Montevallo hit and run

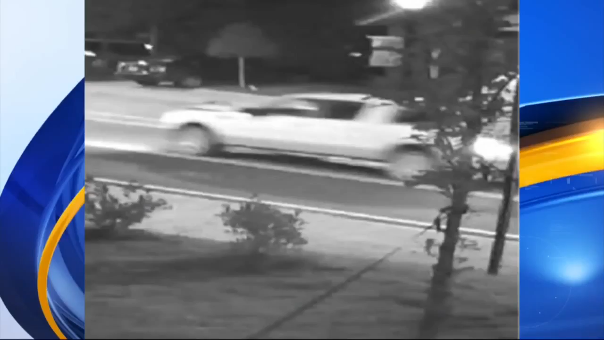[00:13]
MOTEVALLO POLICE SAY THEY ARE LOOKING FOR THIS VEHICLE IN CONNECTION TO THAT CASE. THE VEHICLE PICTURED IS POSSIBLY INVOLVED.